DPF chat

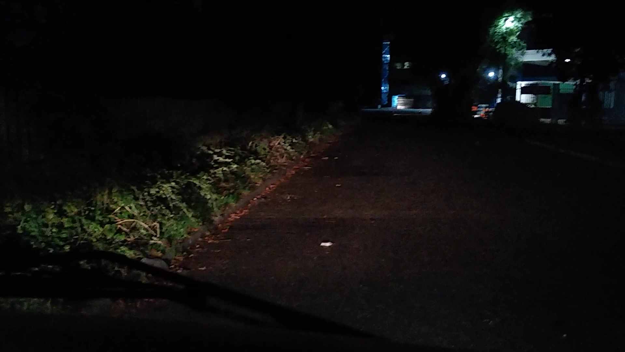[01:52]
I'm on a trading estate by the side of the M3, just parked up, there's lorries down here as well as well, but I'm parked well away from them.